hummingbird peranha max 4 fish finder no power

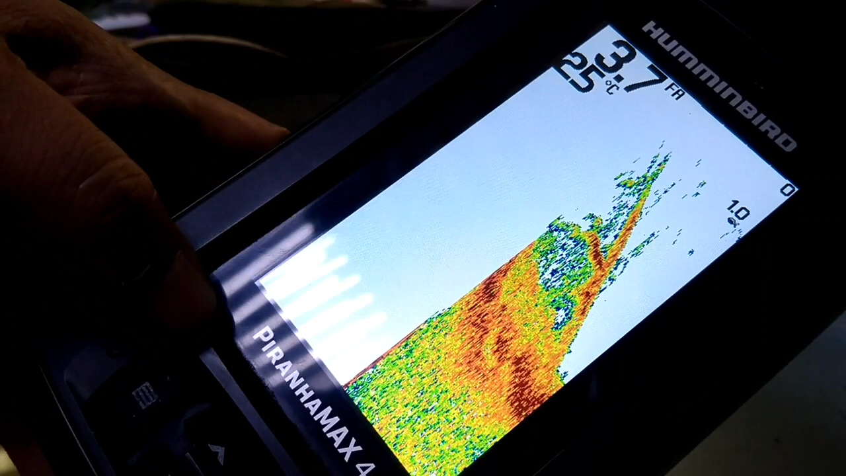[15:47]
On screen: depth 3.7 fa, water 25°C
Hummingbird is ginagamit po ito yung nakakalaman ng hindi pa nakakalam kung anong siya ginagamit ito. Fish finder po ito.
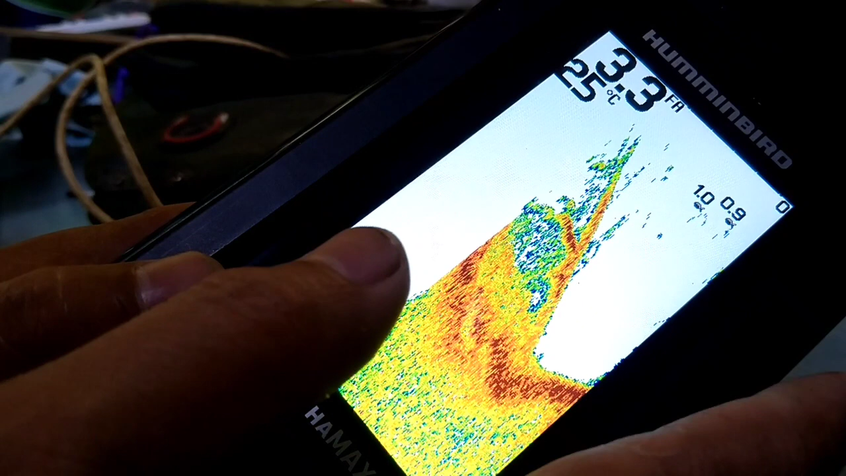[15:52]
On screen: water 25°C
Ginagamit sa mga sakayan dagat na nangisda.
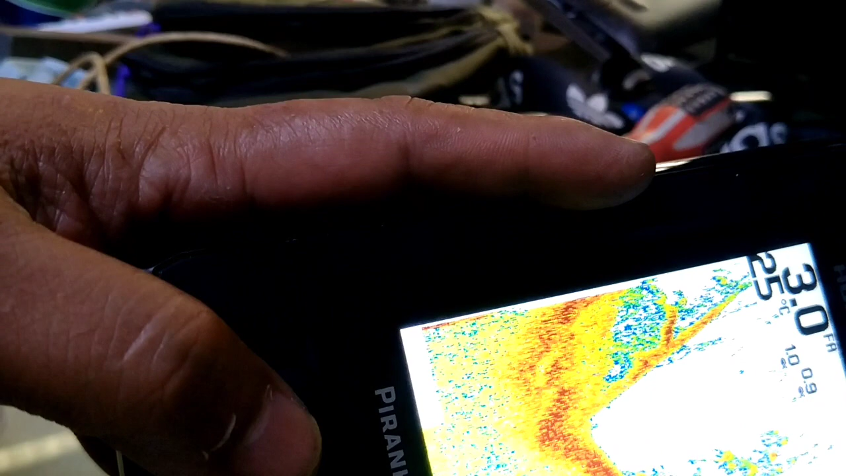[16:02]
On screen: depth 3.0 ft, water 25°C
Fish finder po ito, ginagamit sa nanguha ng isda para makahanap sila ng isda.